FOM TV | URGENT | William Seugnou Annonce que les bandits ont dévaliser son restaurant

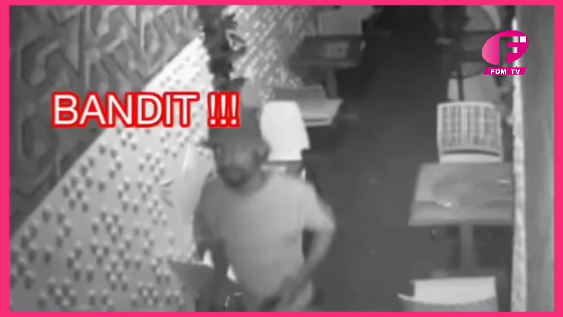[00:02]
ce bandit a déjà cassé le restaurant de ma femme trois fois le voilà
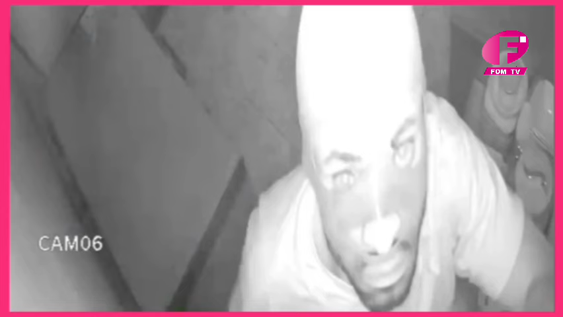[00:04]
je vous raconte le film de l'histoire il a d'abord commencé par envoyer son ami en repérage voilà les employés qui sont
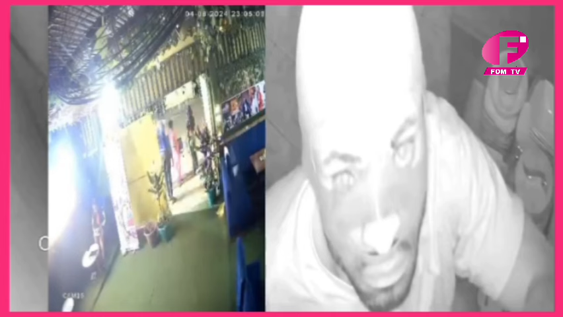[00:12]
en train de sortir ma femme à gauche en train de faire ses comptes les employés sont encore des parties progressivement william ce nous nous apprend que sa boutique a été dévalisé à trois reprises par ce voleur
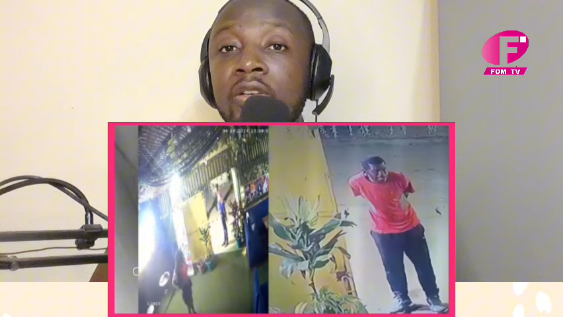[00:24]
alors j'ai décidé de partager la vidéo pour aider william ce nous a retrouvé son voleur parce
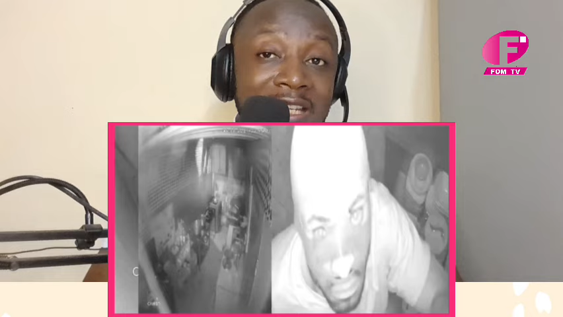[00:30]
qu'il est inadmissible que dans ce pays malgré la conjoncture qui est extrêmement difficile les jeunes essayent d'entreprendre il ya des personnes qui décident simplement d'aller voler les fruits de leurs efforts pour aller faire je ne sais quoi alors regardez la vidéo très attentivement et partagez pour trouver ce benzi courage à toi william ce nous on regarde les gars coupent les caméras de surveillance et porter les bouteilles de
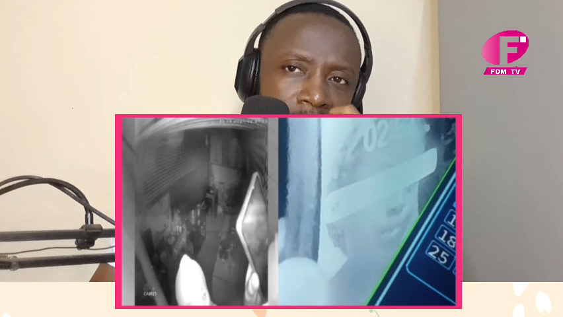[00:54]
gaz il casse de l'autre côté il fend les antivoules il vide les poules au congélateur voilà
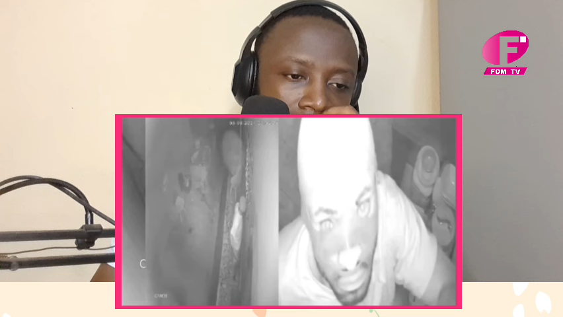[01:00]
la face du bandit le voilà voilà lui la première fois il est entré la portée les bouteilles champagne il a porté il m'a porté beaucoup de choses dans le restaurant beaucoup de choses deux écrans plat plat et tout le voilà qui passe par la fenêtre comme la souris il a un petit nombril un peu gros comme ça là donc si quelqu'un le reconnaît contactez moi je suis fatigué au quotidien au chantier avec on en a qui me casse la tête je viens encore le bandit ne me laisse pas le voilà qui entre la fangie les antivoules il